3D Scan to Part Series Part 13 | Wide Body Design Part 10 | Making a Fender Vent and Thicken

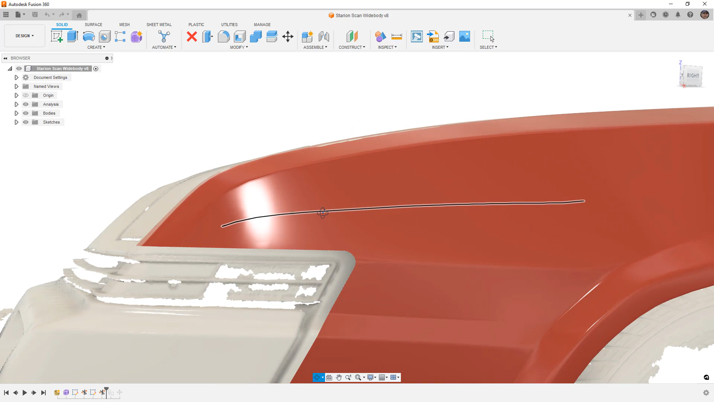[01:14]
As we move the light around, there is sort of this irregularity that happens. So the light starts to pinch in the middle here.
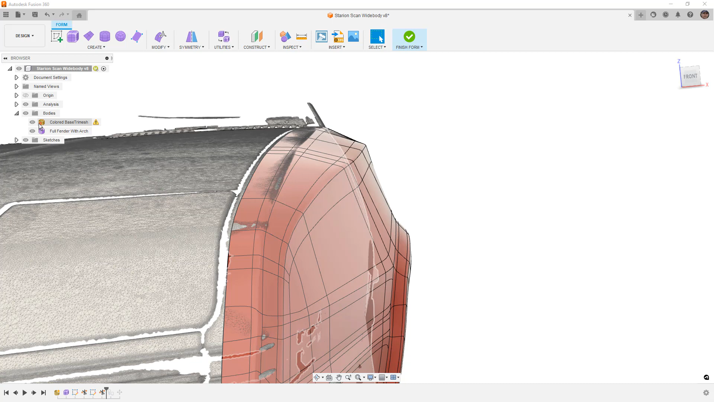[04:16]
So right click and unselectable, and it should speed things up a little bit and just kind of prevent us from grabbing onto it.
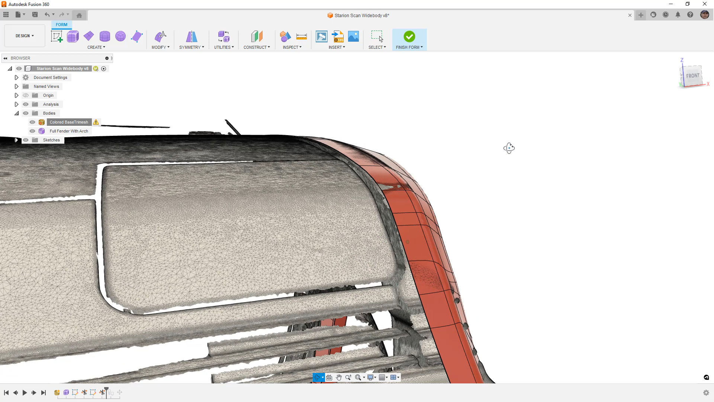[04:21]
That still will allow us to do things like apply appearances. If we hit A on the keyboard and we want to change the color to say red, we can drag it onto the body in the folder. We can't drag it onto the body on the screen because it's unselectable, but we can still do it here in the folder.
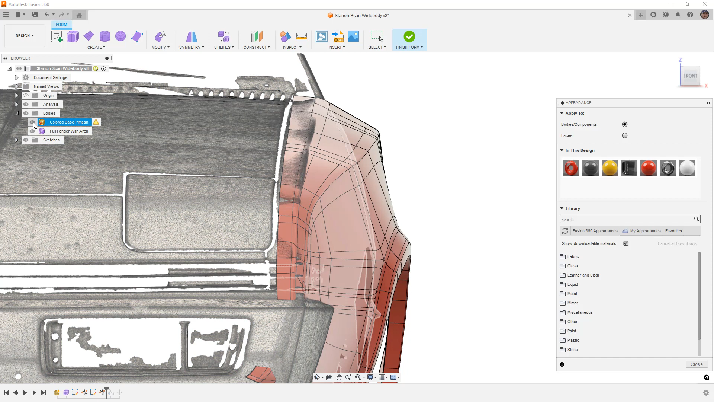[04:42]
So we can still do a couple of things with the mesh, but overall, you just kind of have to turn it on and off when you want it.
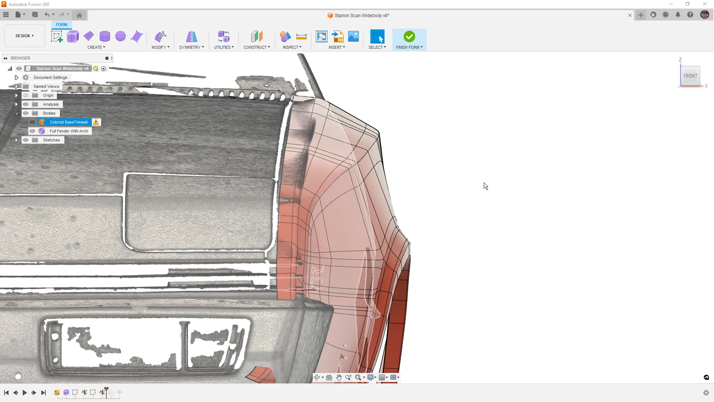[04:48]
Things like pull, where we attach the form to the mesh, those will still work and it will still pull down to the mesh. But again, there are things that we need to address.
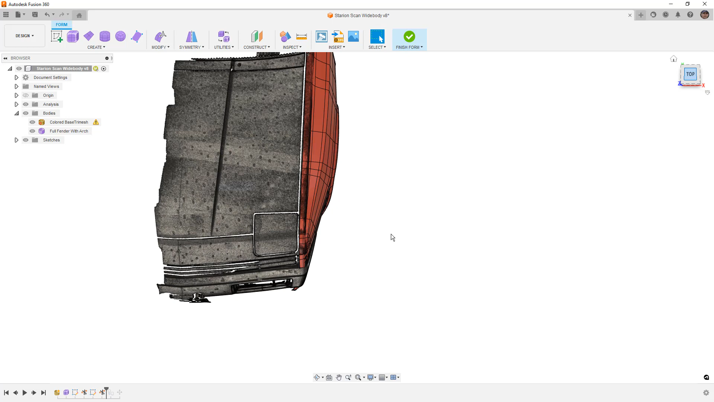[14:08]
We can look at it from the top, again, with perspective, and kind of get a feel for how this thing is going to look.
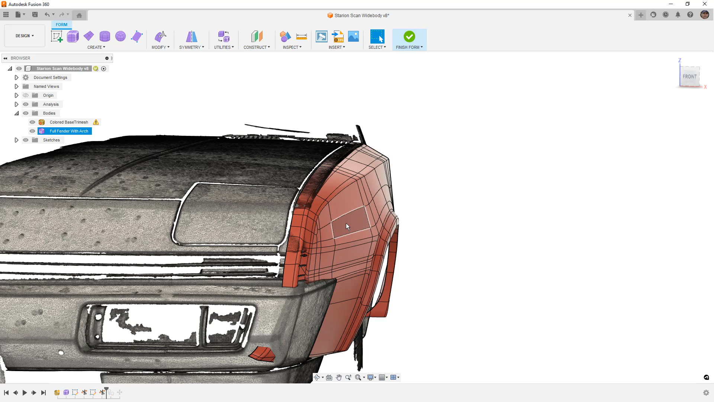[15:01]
And that's how the original wide body versions of this car were. But not really what I'm going for. So again, these are kind of things that we need to think about. So overall, I'm pretty happy with that.
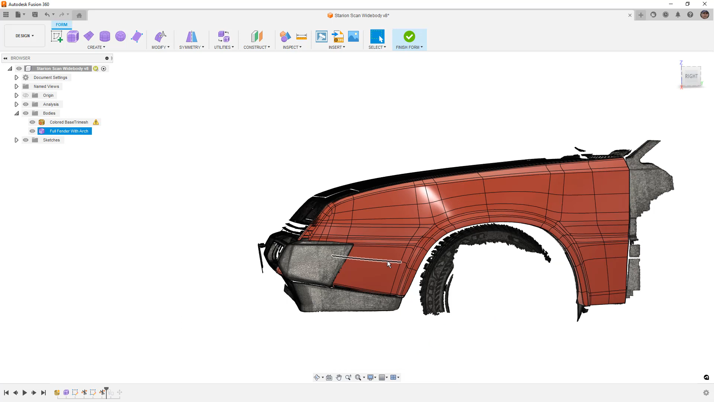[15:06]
There's nothing else that I really want to incorporate into this design in the forms environment.
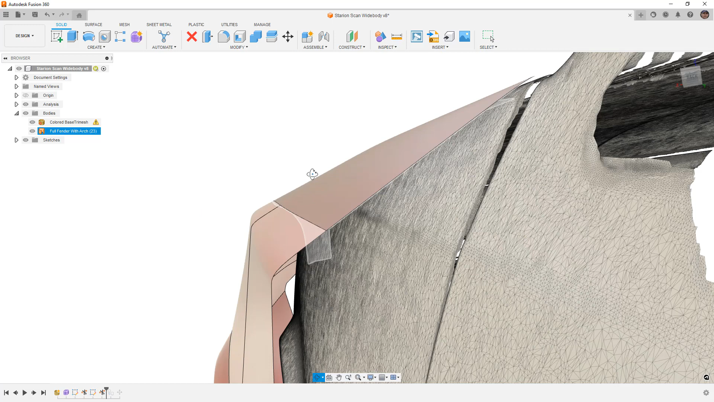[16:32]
We've got quite a bit of space between the stock Fender and this version.
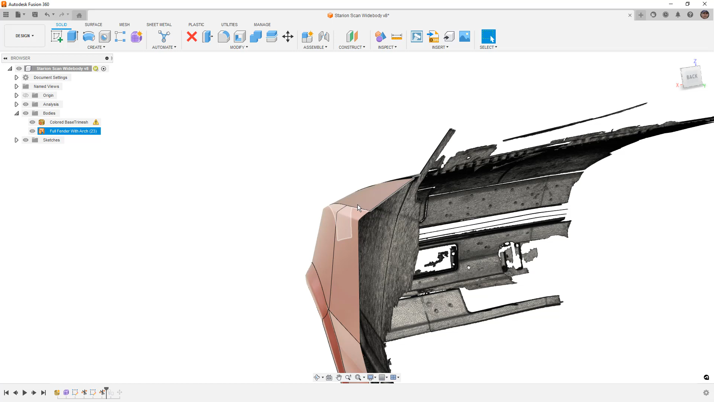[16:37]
So one thing that we could do is we could incorporate some vents into the top portion of the fender. Now, I think that looks really cool on certain cars. I had a subscriber send me some images of a Porsche that has some really neat vent features built into the fender. I don't necessarily know if that's the direction that I would go for an actual part like this, but I think it's important that we at least talk about it, explore it, and see if it fits in.
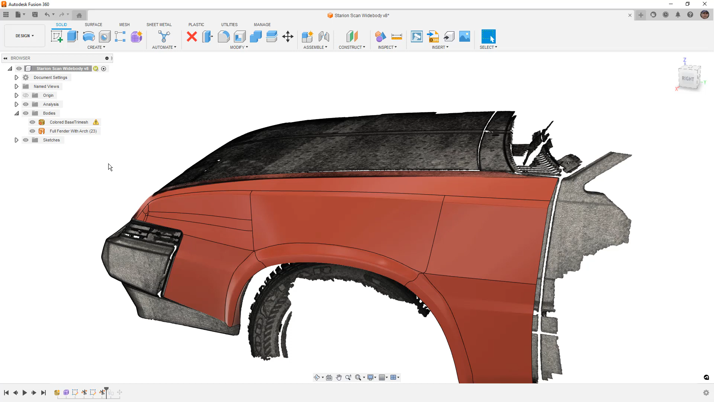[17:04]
Now, if you end up having a wide body design, and let's say you're going to incorporate some vent features in the hood, it might look pretty cool to incorporate those into the fender flare as well.
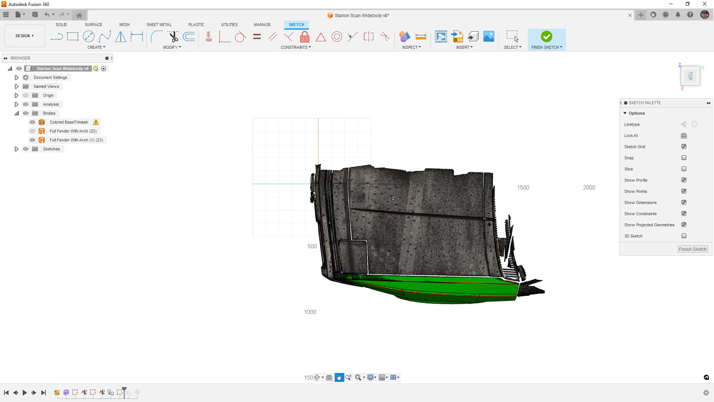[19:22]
and I would try to sort of create some sketch, something that mimicked those lines.
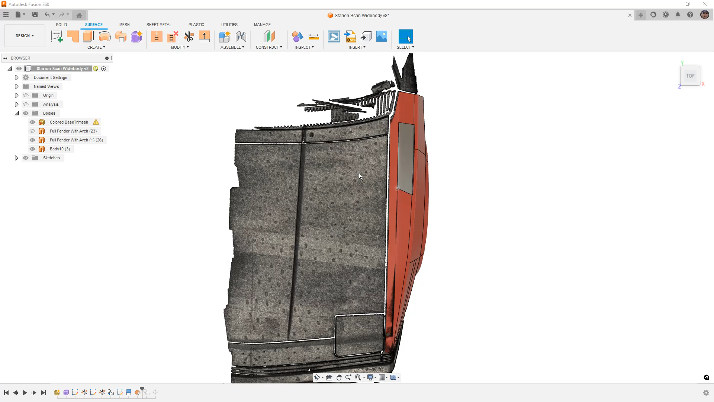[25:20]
we could follow that onto the hood and sort of maintain those lines and you know, work with that as well. Again, not really the intent here. I just want to kind of look at and talk about how we could make these features.
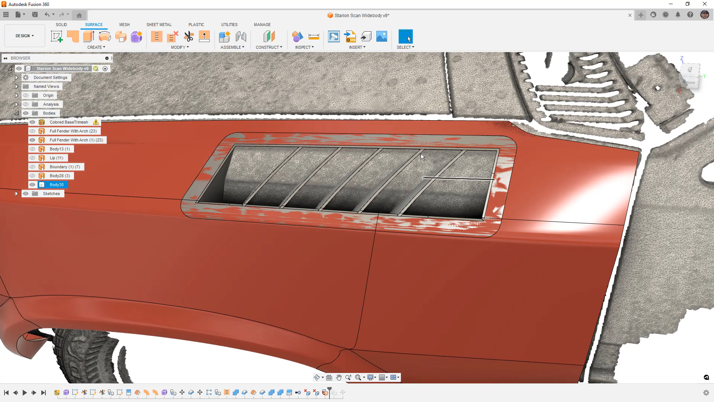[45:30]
Again, that wasn't really sort of the idea or the design intent here, but now you can see what that kind of looks like.
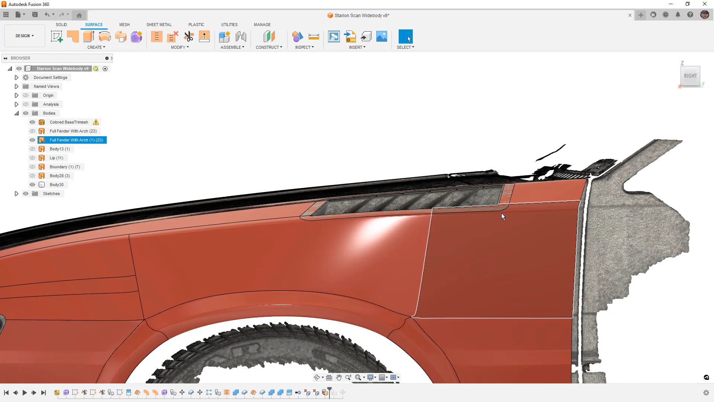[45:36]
You've got this vent that is in the top of the fender and it matches the shape.
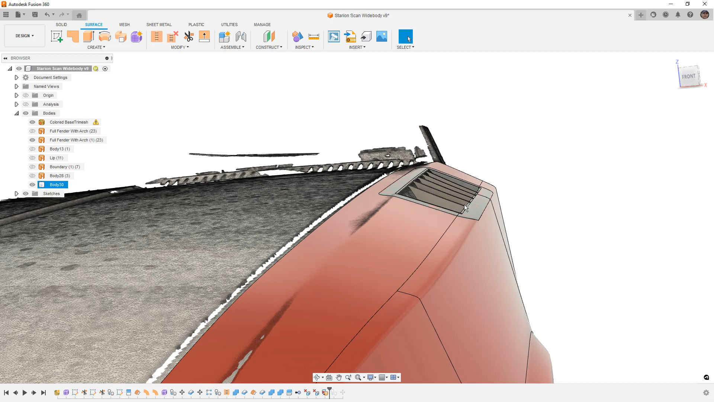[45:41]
We can see that it does match. It's exactly matching because this is still a surface and that's a solid, but we can see from the front, we've got sort of those vent features.
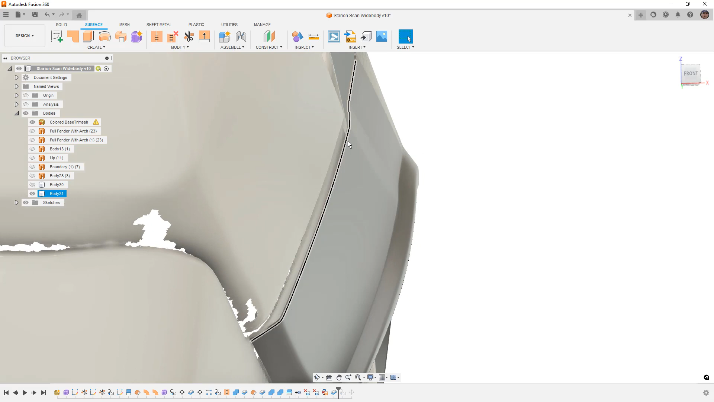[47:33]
But again, double-sided tape, press it against the fender. That would take care of that. We've got the little gap here, which again, could be a style feature.
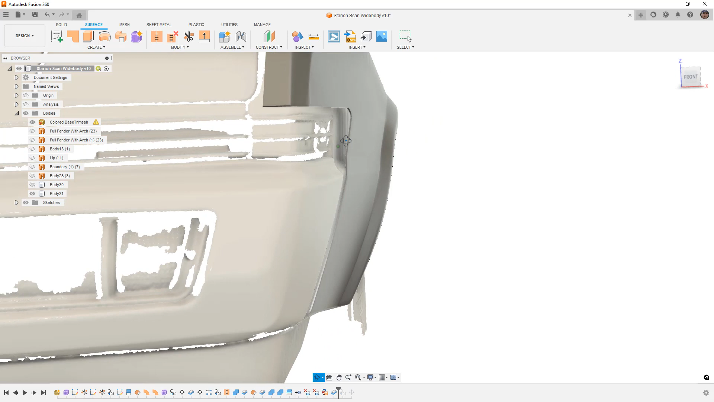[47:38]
We could build a little piece or an insert that goes in there and directs air toward the brakes.